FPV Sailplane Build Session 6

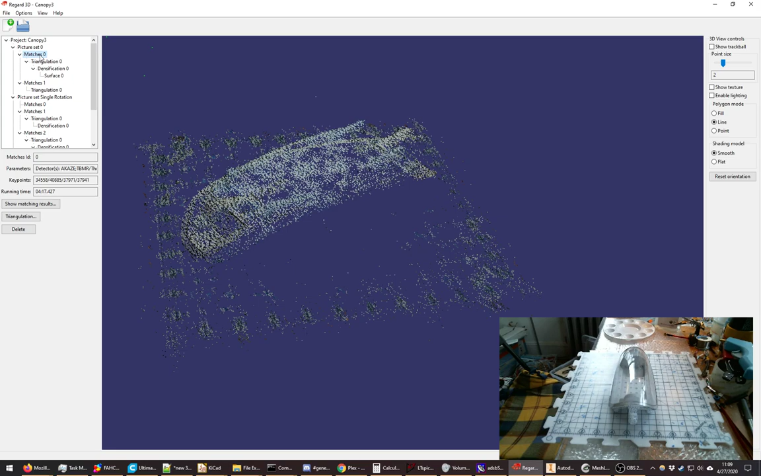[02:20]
I have attempted several attempts at making a 3D model. So if we go to, say, let's view this surface here, the surface model.
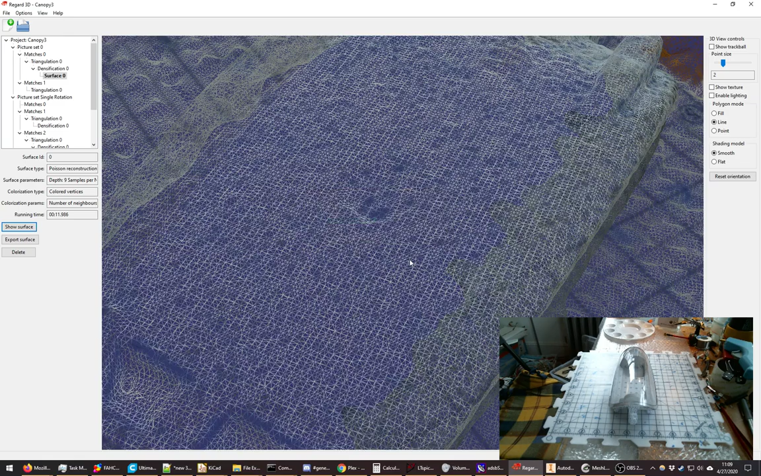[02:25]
I've actually gained a few very close,
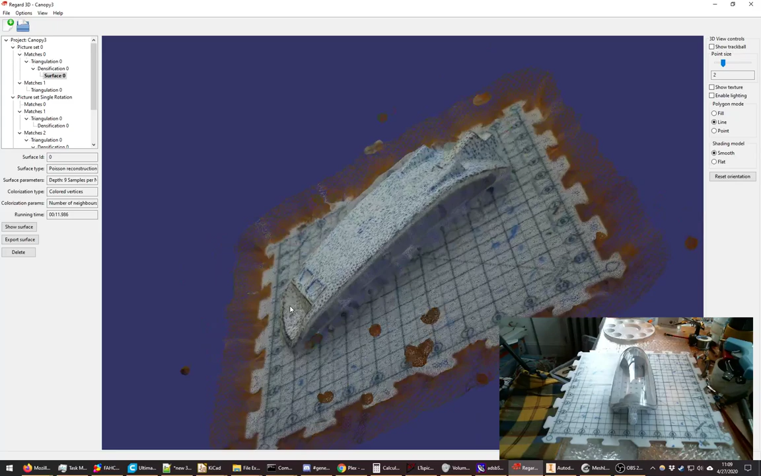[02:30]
almost perfect, but not quite, captures of the canopy.
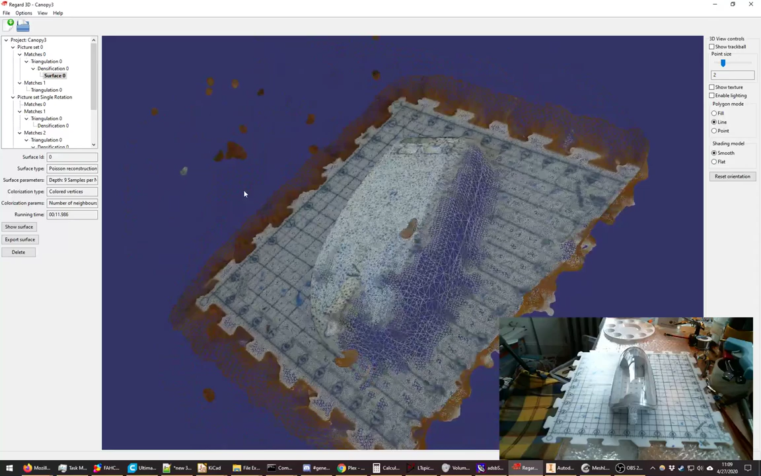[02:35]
One of the issues I'm having is that I'm using that checkerboard, this build plate, or construction plate here. I think it's called a puzzle board or puzzle mat, and it's self-symmetric. It has 10, 9, 8, 7, 6, 5 down to 1, 1 to divert up to 10, and then it's exactly 180 degrees rotationally symmetric. 10, 9, down to 1. And that's flummoxing the algorithm. Even though there's slight hints that this mat isn't, there should be hints. I even made a bunch of
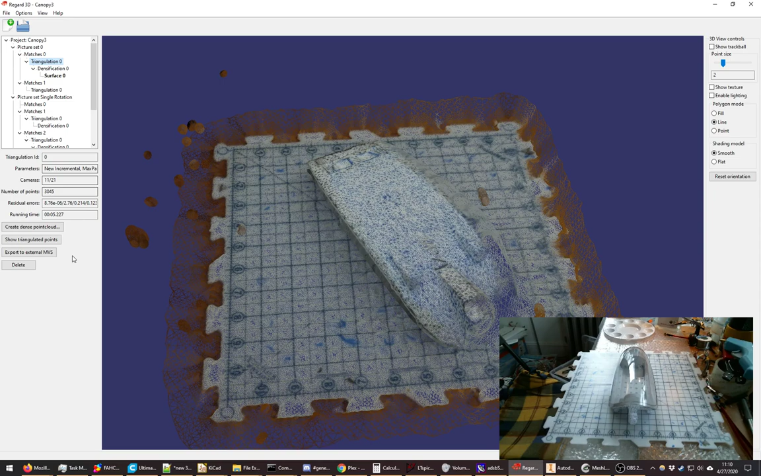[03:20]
random marks on the grid to try to help the algorithm differentiate between rotational symmetry. That didn't happen. If I go back to triangulation and we just show triangulated points, these green pixels here, if I just increase pixel size, each one of these green pixels here is where it believes a camera shot was taken from. So each camera, basically. And all of these are supposed to be orbits. This was a 360-degree orbit. This was with, I think, 8 or 10 or 16 or 21 images, rather. It was only able to gather 11 cameras from that, which means that this is a terrible capture.
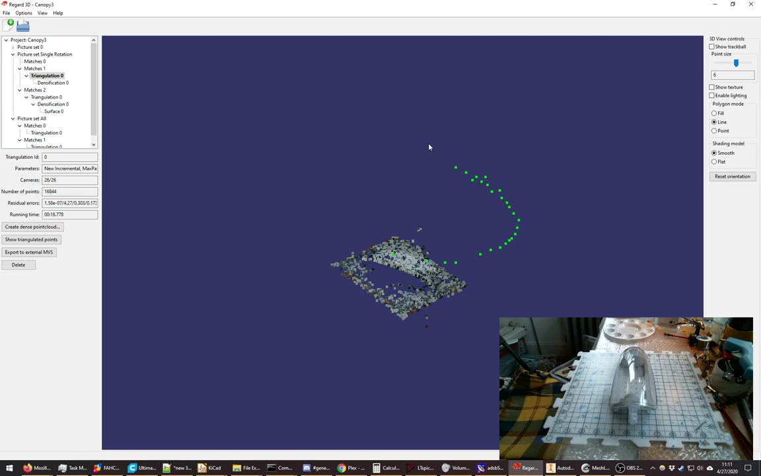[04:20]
So here's another instance where I made a nice, very even, as well as I could, orbit around the entire part, but it only gets half of it. It thinks it's only 180 degrees instead of 360. And as a result, the capture fails because it thinks the part is actually where I have certain pieces here sticking out. It thinks that those are all sticking out here as well. And in this case, it didn't have enough information or data to really prove that, so that's empty. But say if I go to this triangulation point, show triangulation points, there it is again.
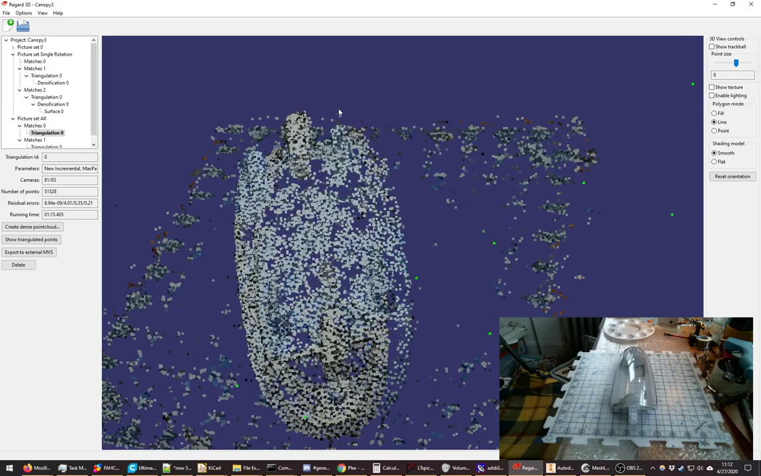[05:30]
extrusion or this projection coming out here, which isn't actually coming out there. It's actually this side. So this is super annoying. And did I go as far as making a surface? I didn't. This was the higher density. So this is the most recent one I did. Sure, trying to get points. By the way, this is called Regard 3D. It's an open source tool chain. It's basically tacking together 9 or 10 different open source libraries. And it's all by a single fellow. Let's see here. Roman Heinstad. I'm very appreciative of this guy and what he's made here.
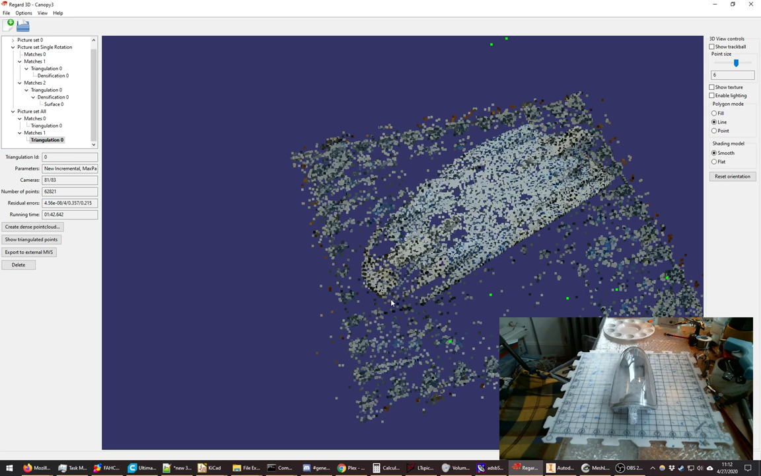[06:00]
So this is pretty cool. But it is, thus far fairly finicky. There were other attempts I made earlier prior to, I basically tried to do the model with no brushes, no fiducials, you can call them, at all, on just a plain white background, and that wasn't generating anything. Having it attached to the build plate, I had actually taped it to this build mat tray thing and rotated it very gently. It didn't work.
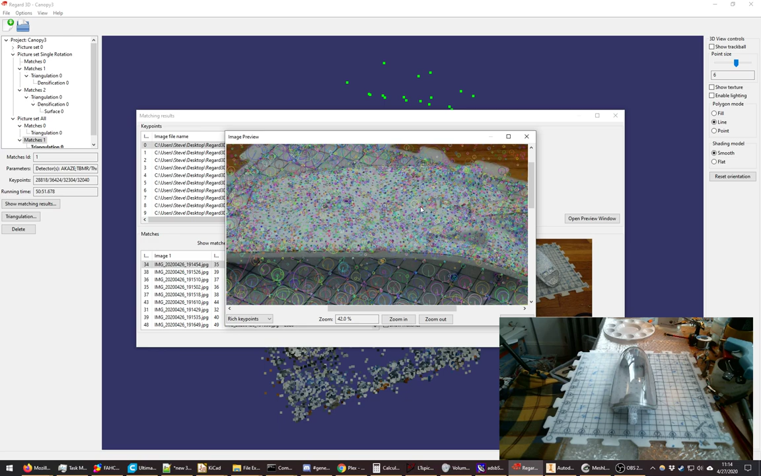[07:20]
So here it's clearly choosing different points, but prior to me basically tattooing the part, I had a bunch of issues where, you know, it basically was saying this is one white void. There was nothing being tagged at all on the actual part of interest. Anyhow, so I'm going to close this. And, oh, I guess I might as well show a little bit of how this works. So when it gets correspondence, let's go rich across the fundamental. Here it's actually pulling. So say we have this number 7 has this tan and this green. So let's go look at the number 7 over there, and we should see a tan and a green.
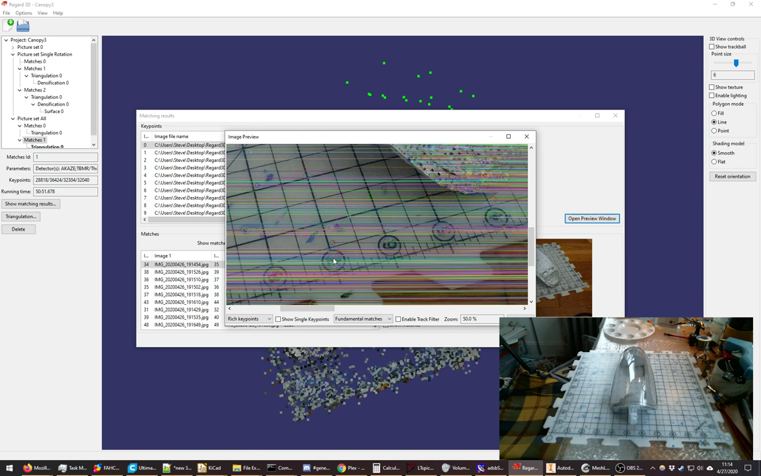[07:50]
Yeah, there we go. There's the tan and there's the green. So it's finding correspondences between points. And basically, by building up a whole bunch of these, we're able to get a 3D image.
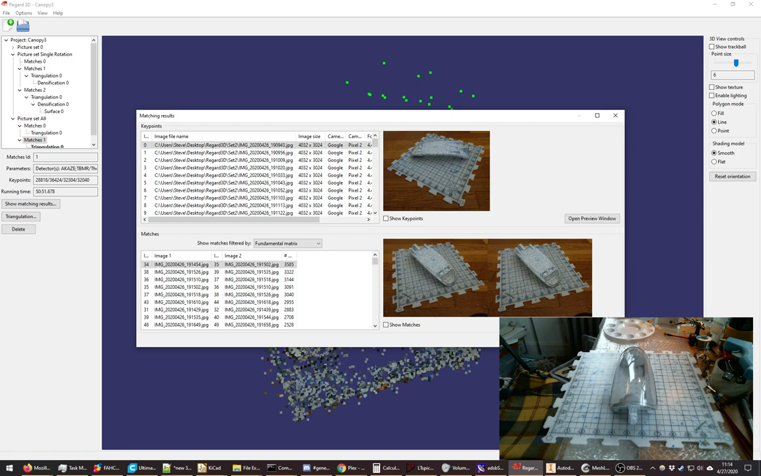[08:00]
I would love to. This would be a rabbit hole to go down. And eventually, in my graduate studies, I'll probably confront this.
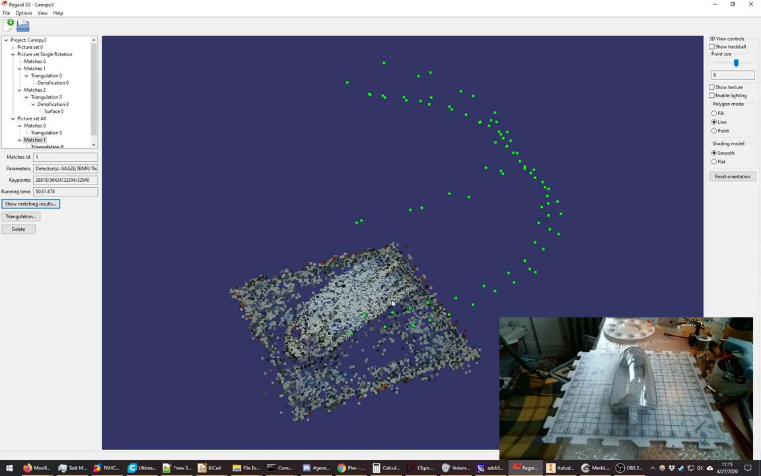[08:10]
This is a lot of math here, and I appreciate it. I would love to be able to master that. There's a lot of things to do. Anyhow, so let's collapse all of the sets. Today, we're going to basically get a new set of pictures, and we're going to start a new project. And as I said at the beginning, the goal is to take our canopy, which has the camera.